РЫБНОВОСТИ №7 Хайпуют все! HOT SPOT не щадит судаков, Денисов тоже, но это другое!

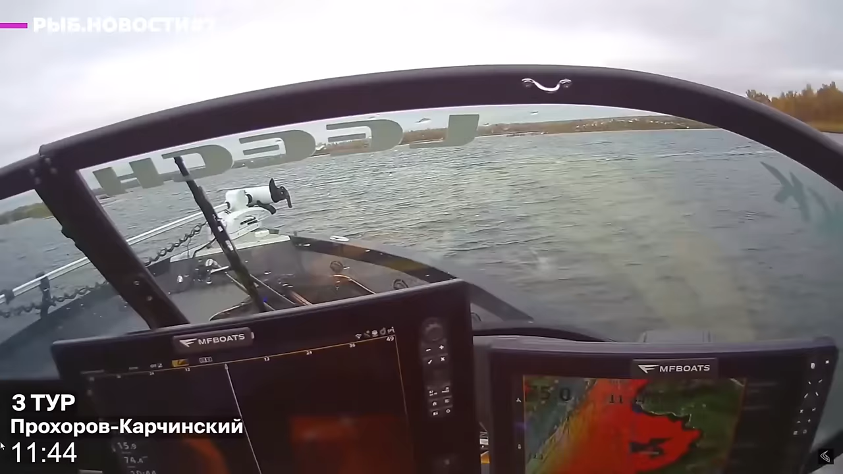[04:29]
Так и называется. Там есть момент, где экипаж Прохоров-Корчинский сели на мель.